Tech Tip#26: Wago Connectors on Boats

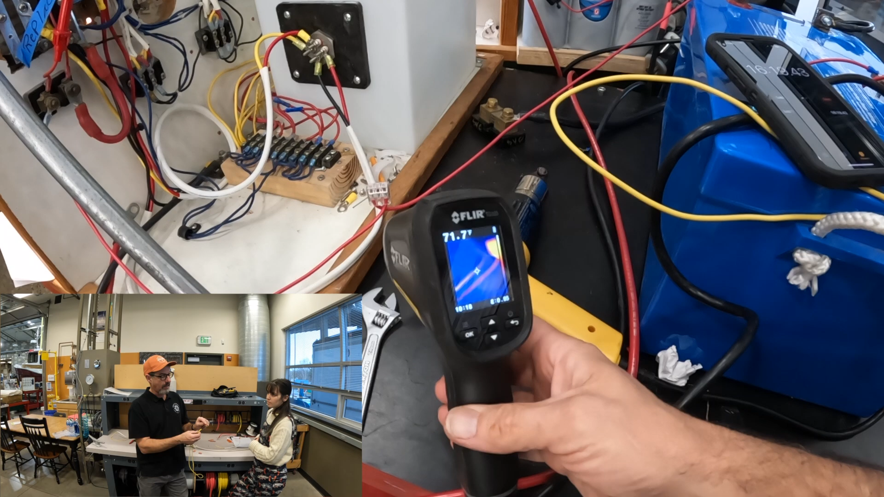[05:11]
And we got a slight 10 degree temperature rise. So in my opinion, that's spectacular.
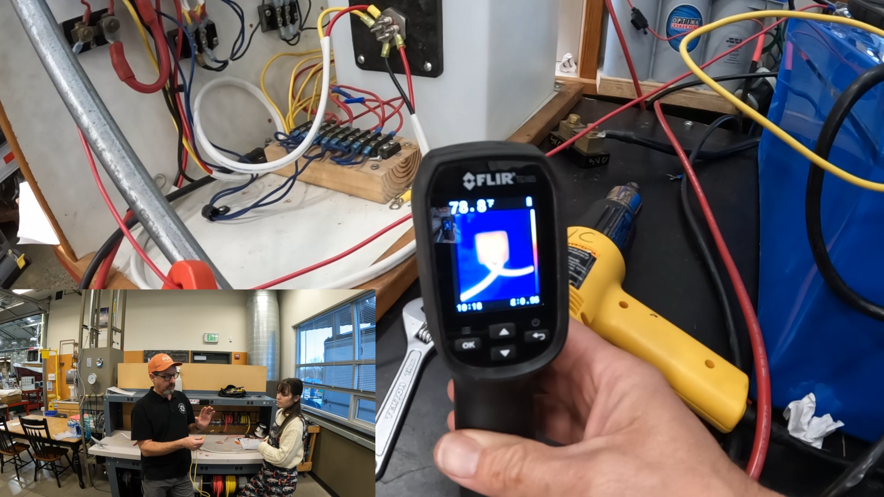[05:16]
You would get that with a normal butt splice or whatever. Okay. So they passed the heat test.